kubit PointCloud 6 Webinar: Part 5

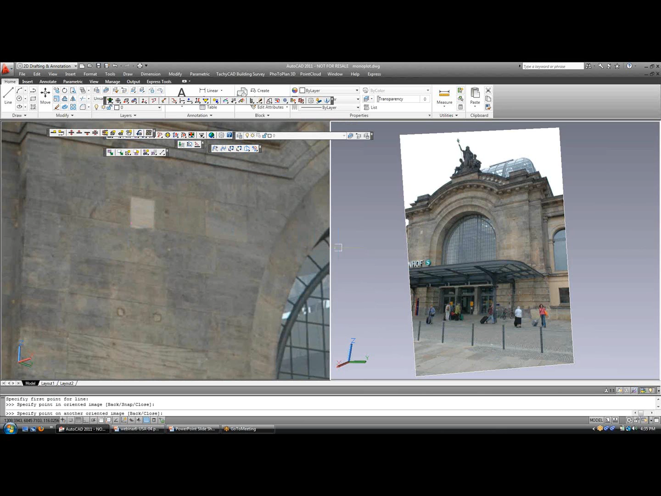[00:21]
now the process is to choose a similar point in each photo so let's say we have this lighter colored brick and I'm going to choose the bottom left and I'm going to come over in this image and choose the same point bottom left of the brick
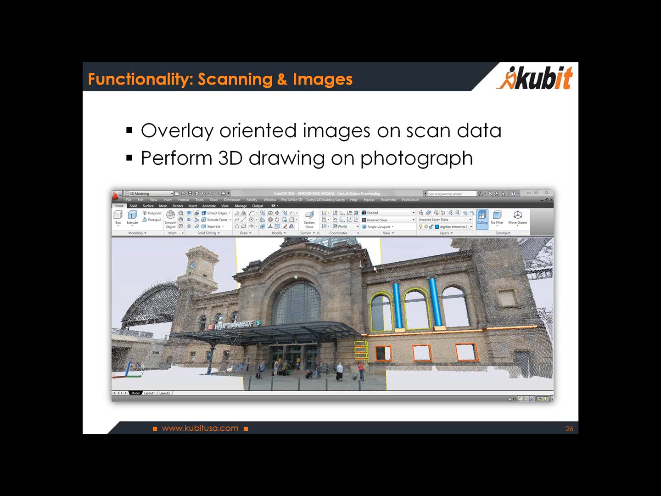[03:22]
with images and scan data in combination now to perform 3d drawing on top of a photograph let me close this example for our monoplotting and I've got this example open in the background now again a split screen on the left side I have my point cloud and on the right side I've got my oriented photograph and they're both sitting in the same drawing so what we need to do is set up our 3d drawing settings we need to connect the oriented image to a surface and in this case the surface is the point cloud so I'm going to select to add surfaces
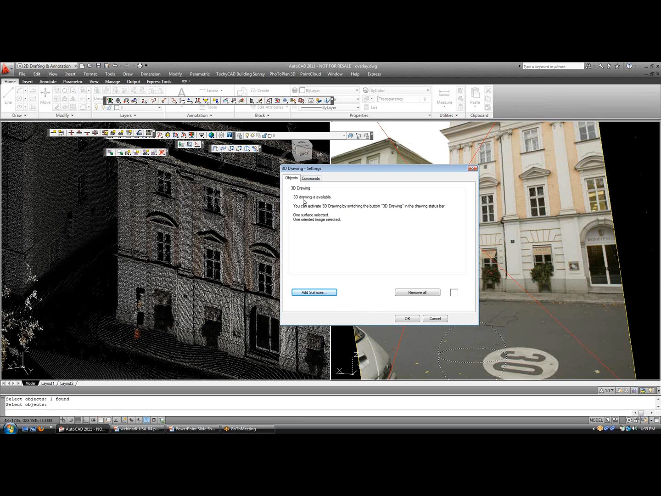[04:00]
and I'm going to select anywhere on the cloud and now you see in the command prompt 3d drawing is available also available commands we make available here are simple lines, points, 3d polylines but you can add your custom commands if you like
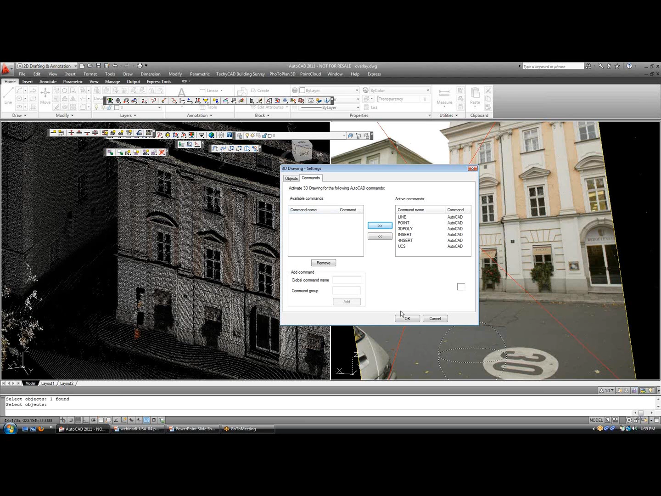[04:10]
okay so let's get started with 3d drawing and what I'd like to do is draw a portion of this curve and I'm going to put in a 3d polyline command and what you notice is instead of the command prompt or the prompt next to the cursor saying node it's now saying 3d drawing point computed because it's locating the best possible connection between the image and the surface or the point cloud
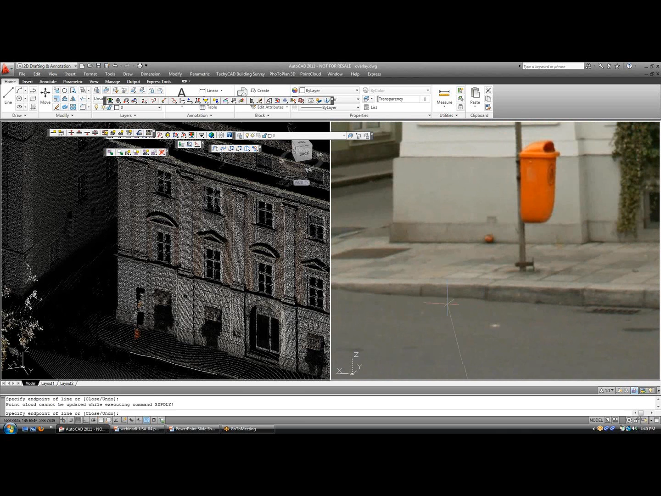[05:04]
taking advantage of a high resolution image can be very powerful if you zoom this closely on a point cloud there's really no way to see this kind of detail and that's the advantage of combining photos with laser scanning
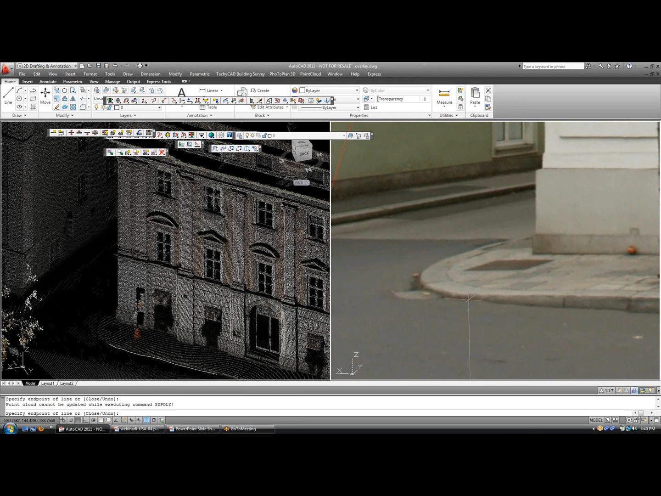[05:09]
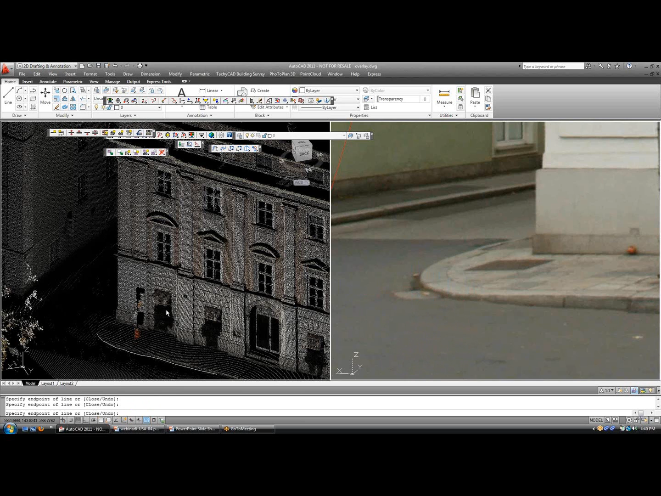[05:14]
pretty neat now to show you that we can do this in 3d I want to just repeat that command
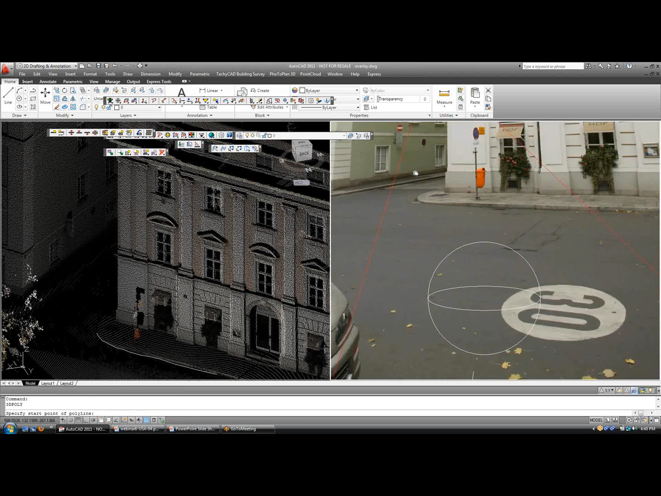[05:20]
and let's say we want to draw on a window over here so let's pick draw on the corner of this window
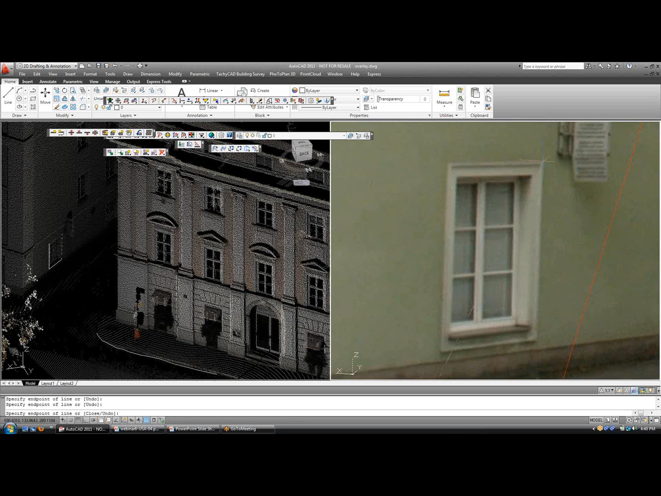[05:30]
and you can see the result on the left side I'll close it up and I'll go over to the cloud you can see we're drawing in 3d
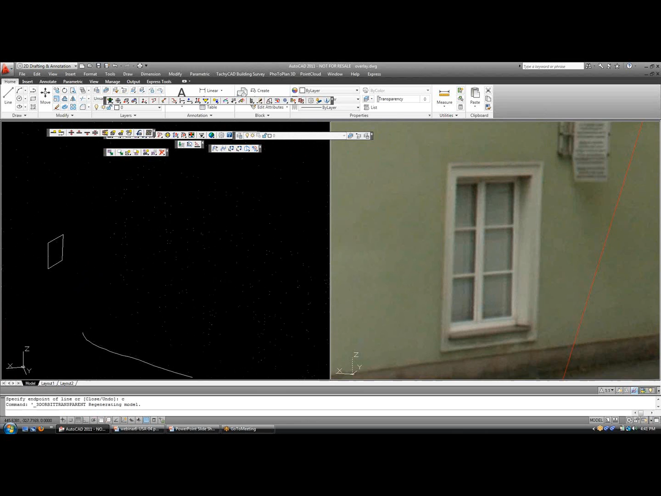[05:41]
pretty neat now a third option for you to work with the images is of course to overlay the image on top of the cloud data some people prefer this and it's very easy we just turn on what's called camera navigation and ask me to select the image that I want to overlay so I say ok this image
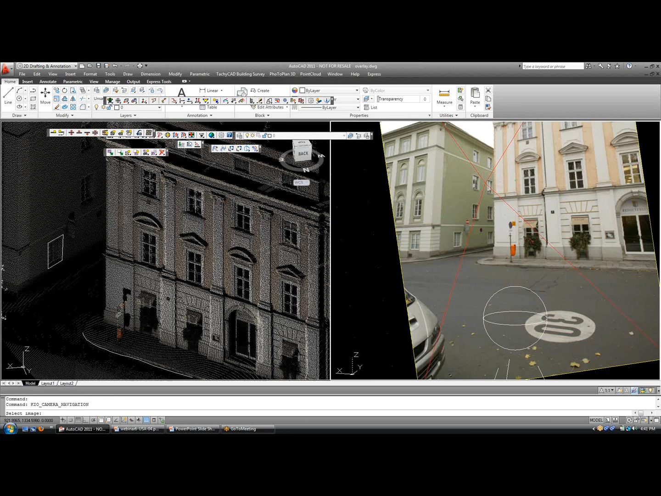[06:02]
and you can see the overlay take place on the left and right of the image is the point cloud and of course we have the image draped over the points right now if you like you can also switch the order which I'll do now
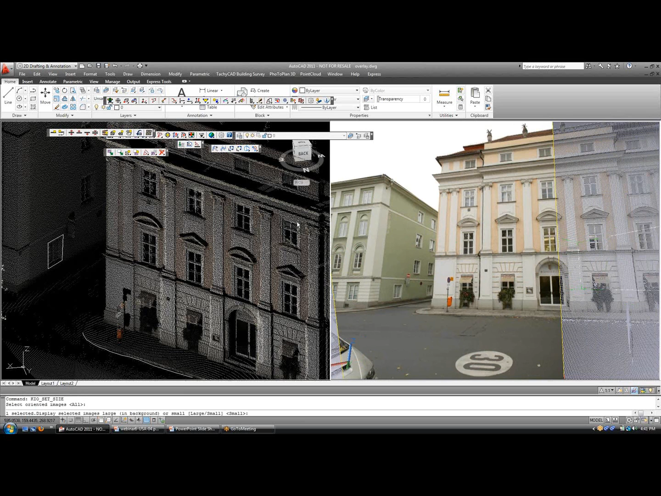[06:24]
to bring the points draping over the image and now what you see is points draping over that image and 3d drawings possible from here as well it's really a nice functionality